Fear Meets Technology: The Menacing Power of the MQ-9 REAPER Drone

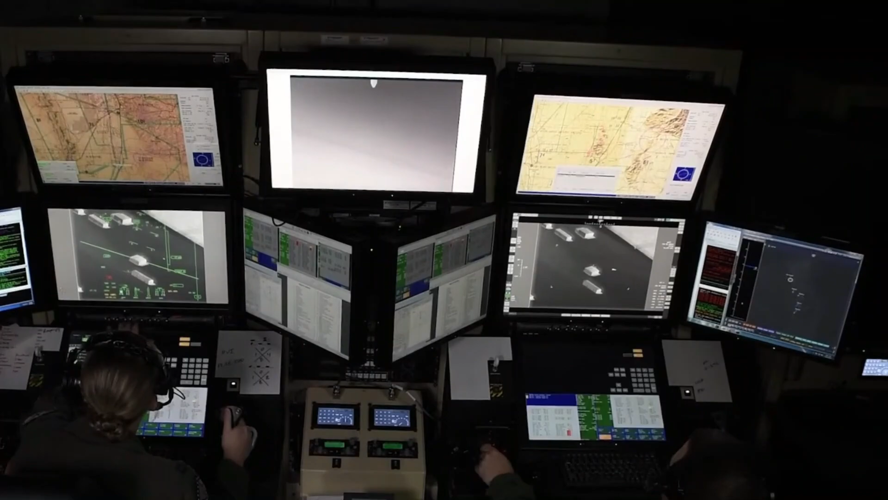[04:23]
The pilot controls the aircraft and commands the mission from a ground control station,